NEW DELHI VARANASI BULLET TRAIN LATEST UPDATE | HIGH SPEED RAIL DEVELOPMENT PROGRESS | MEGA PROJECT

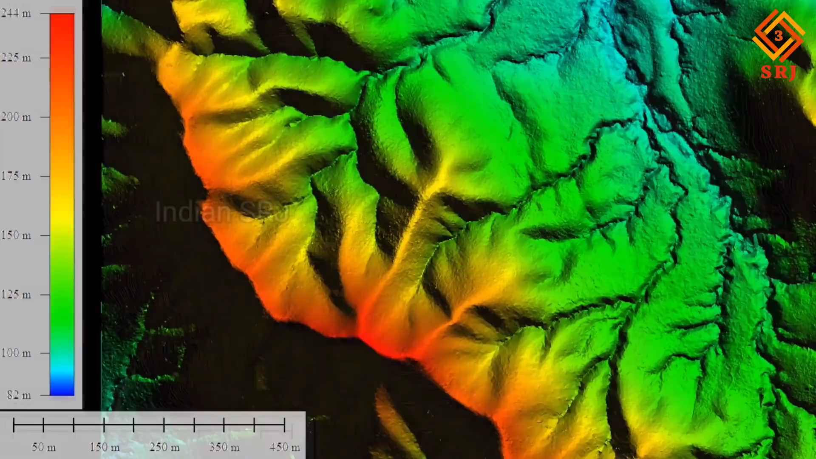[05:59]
रूट पर कितने बिल्डिंग है एवं कितने टावर है, इनकी लंबाई चोडाई कैसी है,
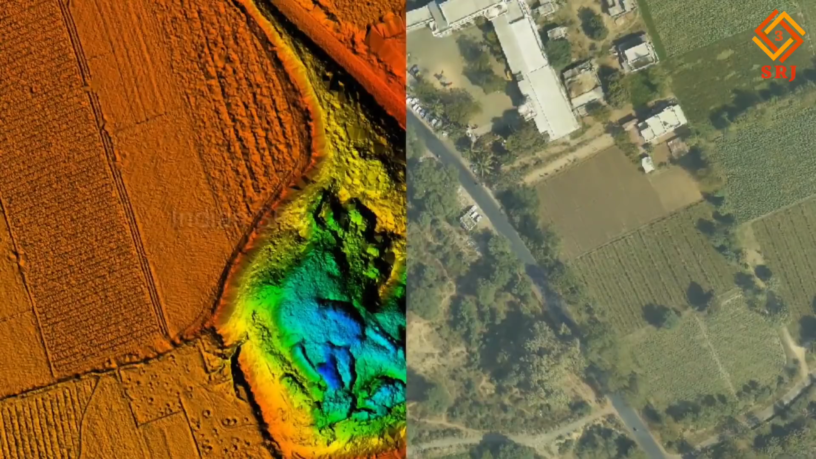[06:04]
इनकी भी जानकारी मिलेगी, सबसे बड़ी बात है कि इस सर्वे को गती प्रदान करने के उदेश से ही सर्वे एरियल लिडार तकनीकी से किया जाना है,